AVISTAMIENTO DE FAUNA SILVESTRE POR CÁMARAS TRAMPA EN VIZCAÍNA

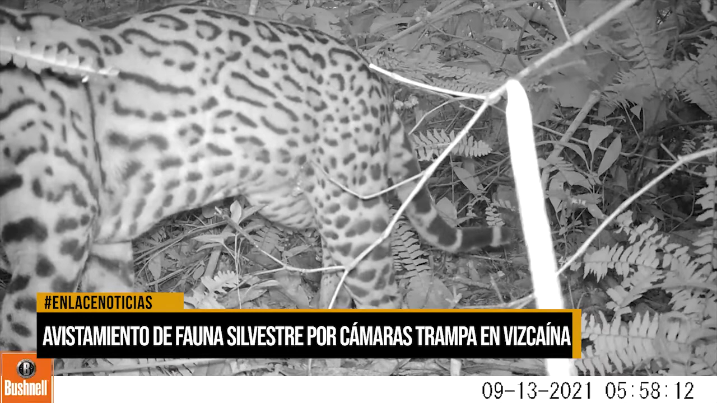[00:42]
cada uno de ellos se obtuvieron resultados satisfactorios ya que logramos evidenciar felinos.
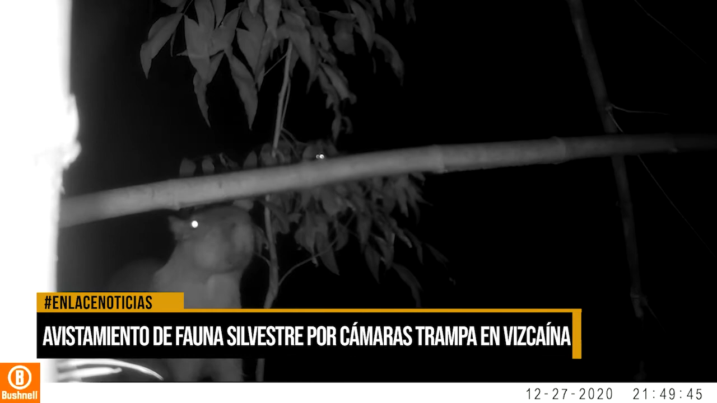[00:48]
En los videos se muestra a felinos pasando entre matorrales, una especie significativa del territorio y protegida por esta entidad.